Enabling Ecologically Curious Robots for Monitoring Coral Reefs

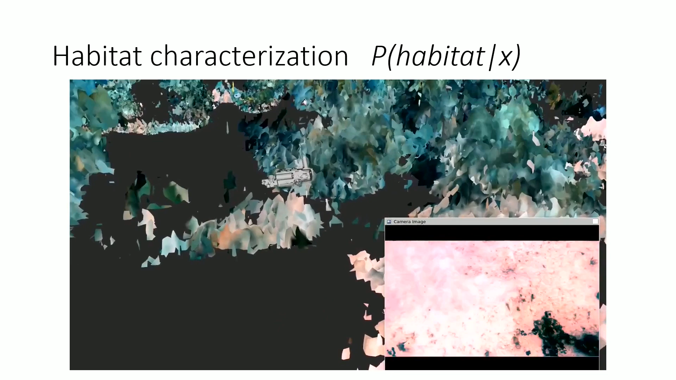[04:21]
So, we are able to, with, without any prior training, you can just throw the robot in any, any reef in the world, anywhere on the planet,
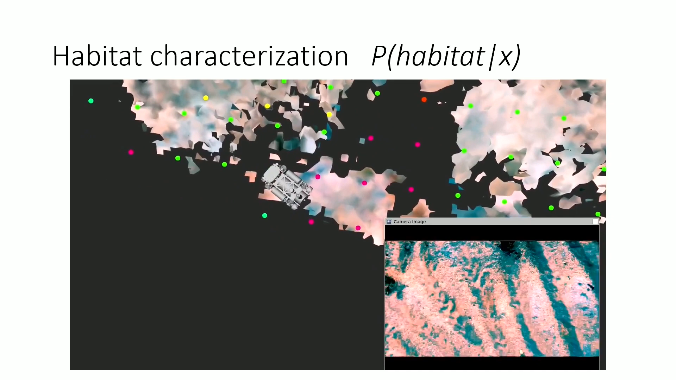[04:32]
and it'll automatically just learn, hey, these are different types of environments, and how, this is how they're distributed. So, we can work on streaming data, and in real time, with no prior training.